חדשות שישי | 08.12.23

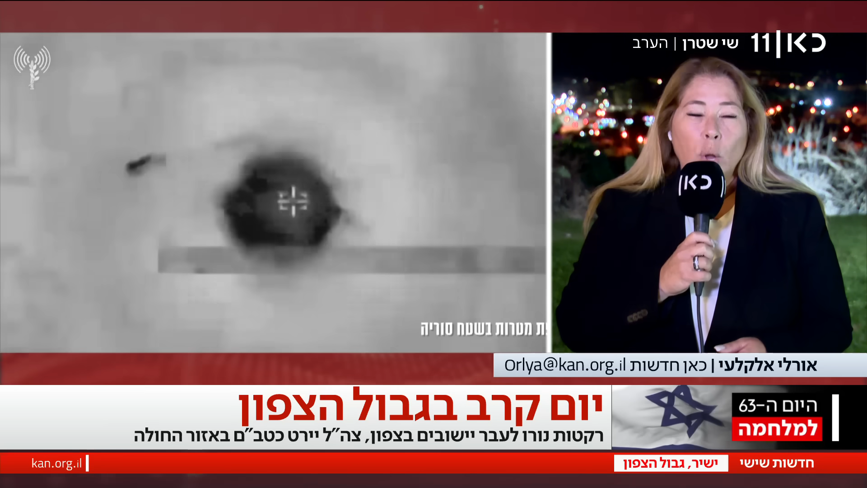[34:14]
צהל תוקף באזור סוריה לאחר האזעקות שנשמעו באזור בועיינה וג'ידת בשעות הערב המאוחרות. והיום ראינו מספר אירועים שהיו וגם שמענו אותם מקרוב.
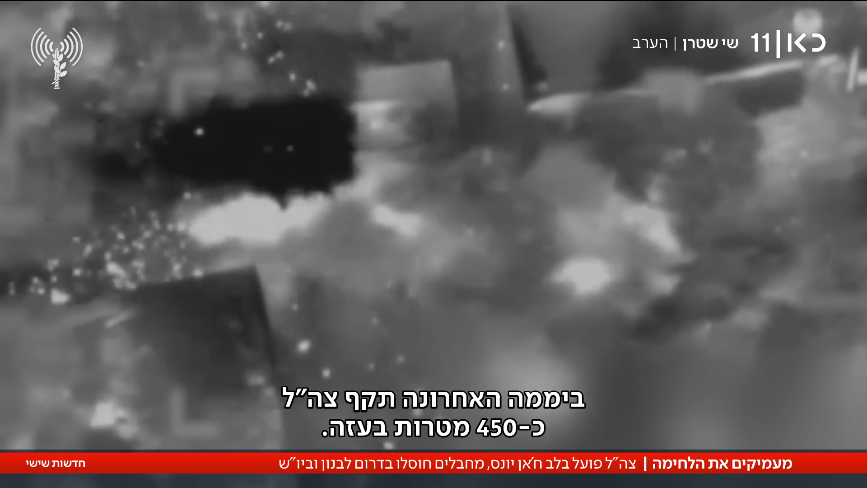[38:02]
3 מחבלים שזוהו על ידי לוחמי חטיבה 7 הותקפו על ידי כלי טייס מאויש מרחוק, 2 חוסלו, השלישי נמלט. מעקב אחריו חשף מבנה בו מסתתרים מחבלים נוספים, חיל האוויר חיסל את כולם.